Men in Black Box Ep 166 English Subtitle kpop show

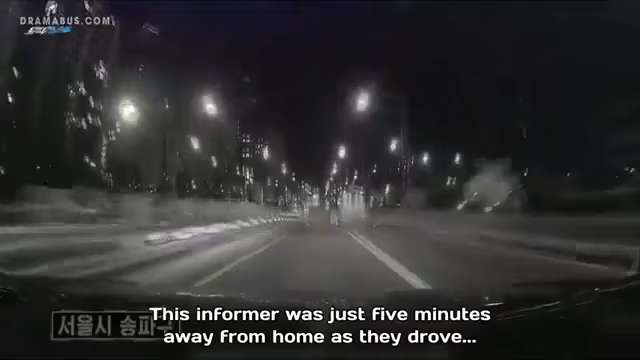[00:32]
늦은 밤 집까지 5분 거리를 남겨두고 지하차도에 진입하던 그때 뭔가 제보자를 향해 날아옵니다.
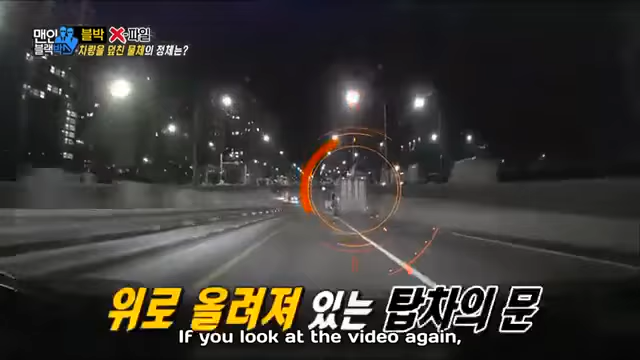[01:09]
블랙박스 영상을 다시 보니 탑차의 문이 위로 올라가 있습니다.
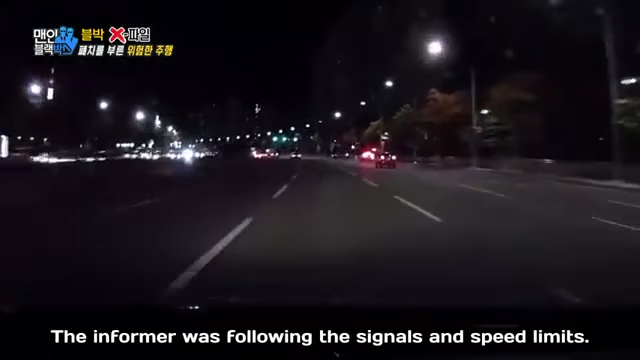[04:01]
신호와 제한 속도를 잘 지키면서 운전 중이었다는 제의보자. 그런데 갑자기 나타난 이 차량과 충돌했습니다.
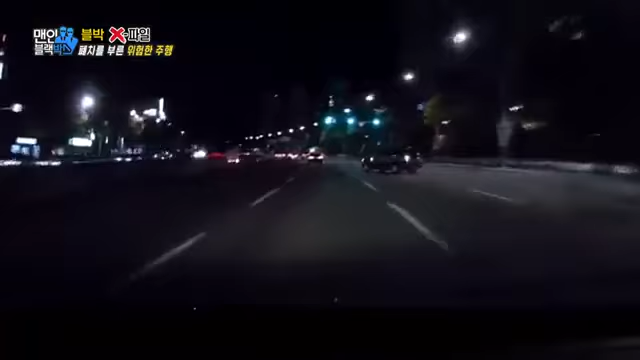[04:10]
피할 겨를도 없이 발생한 사고. 실버 자체는 두 방귀를 굴렀습니다.
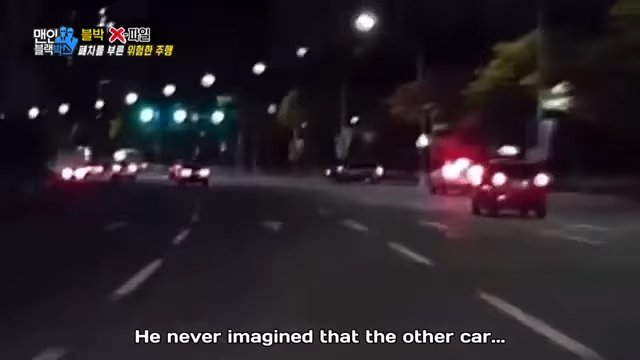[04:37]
각도로 차로를 가로지를 거라고는 상상도 못했답니다.